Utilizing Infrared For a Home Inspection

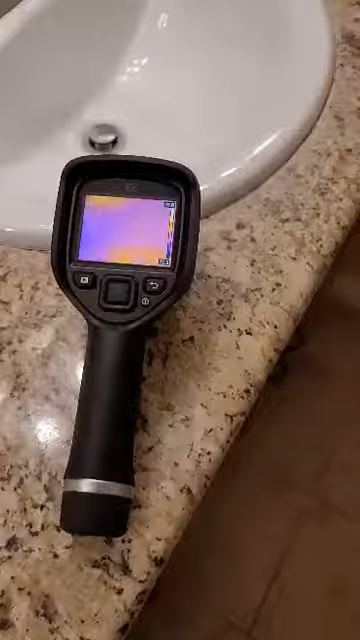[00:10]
And you can see there's the towel Looking at that wall just orange purplish.
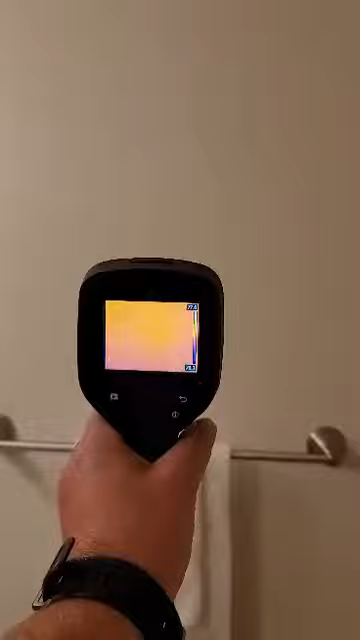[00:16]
I'll put that camera back down Take our hand
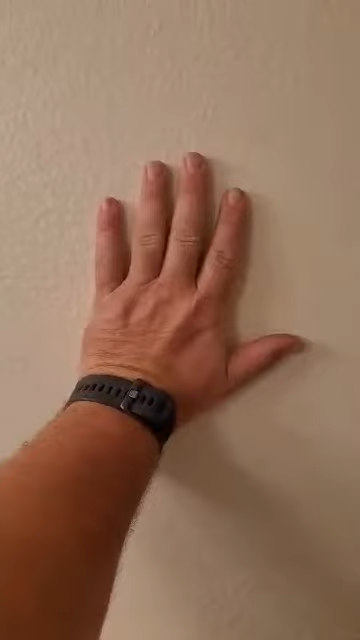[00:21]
We're gonna count to five one two three four five Pick up the infrared camera again
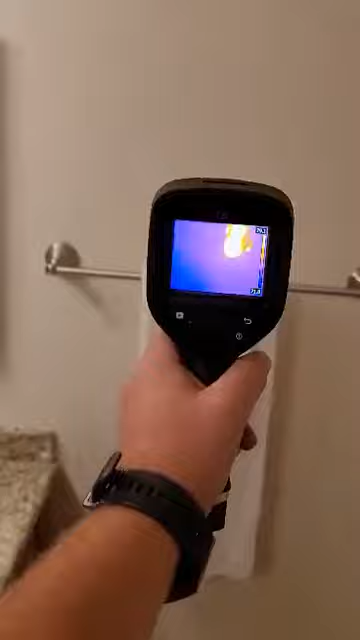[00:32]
And right there is the handprint So infrared thermography can help us find water leaks inside the walls and on the ceiling So let's take a look over here
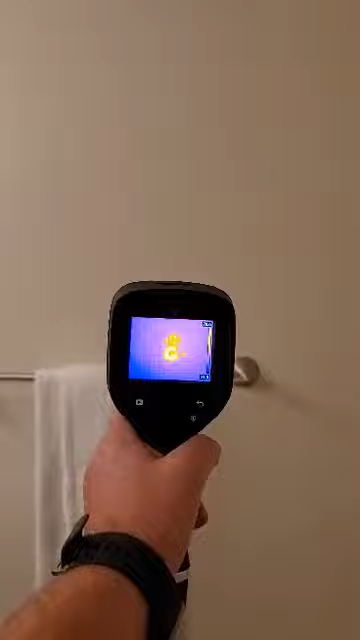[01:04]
Which still is showing that handprint for you know, maybe a total of eight seconds on there. So pretty cool Remember when you're buying a home Hire the inspectors that have all the tools that you need to make sure everything is in working order and can Kind of help find some hidden defects as well.